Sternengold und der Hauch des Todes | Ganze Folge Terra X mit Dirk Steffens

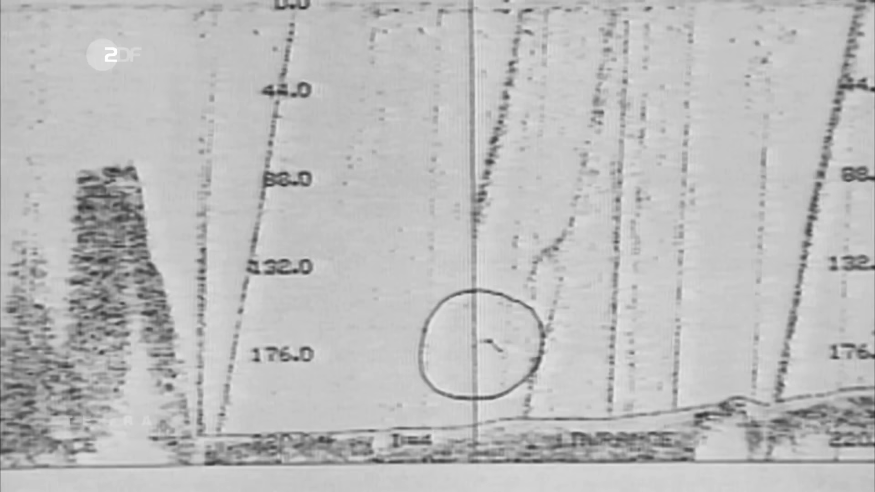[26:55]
Und mancher Schatten wurde dabei als Silhouette des Seeungeheuers interpretiert.
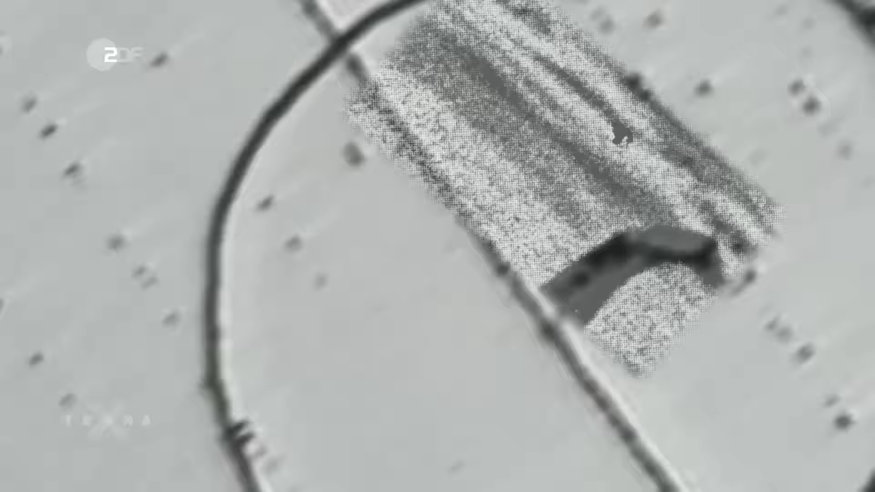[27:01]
1993 wurde bekannt, dass das berühmte Foto eine Fälschung ist.